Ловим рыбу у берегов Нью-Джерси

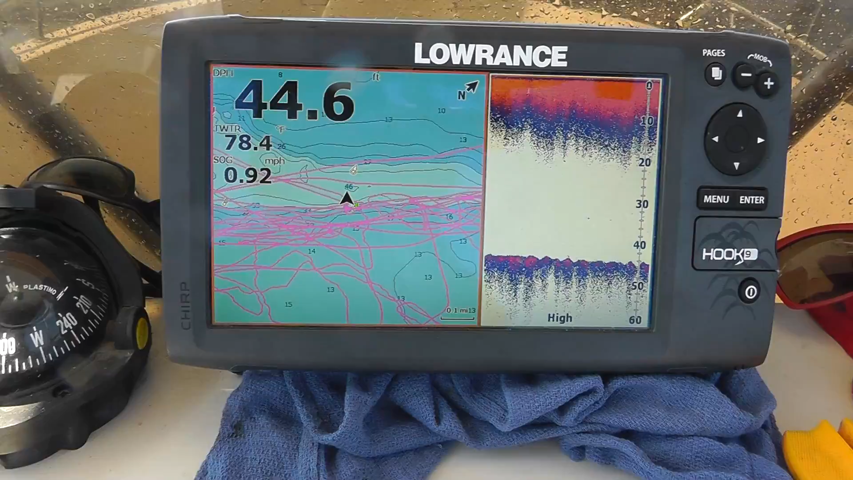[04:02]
On screen: depth 44.6 ft, water 78.4°F, speed 0.92 mph
It looks like we are floating down with like a mile speed according to the unit.